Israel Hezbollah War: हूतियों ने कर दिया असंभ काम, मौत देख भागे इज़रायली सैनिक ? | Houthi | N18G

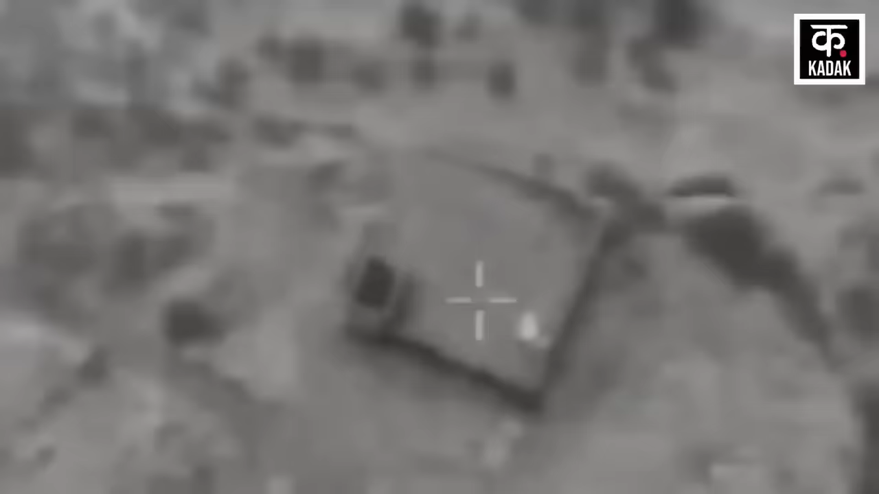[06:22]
आईडीएफ ने
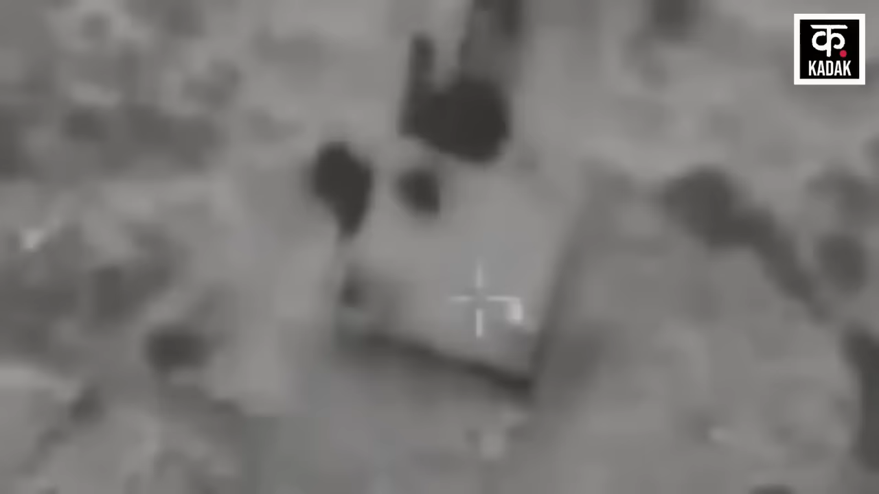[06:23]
बेरूत के दक्षिण उपनगरीय इलाके में कई हवाई हमले किए हैं।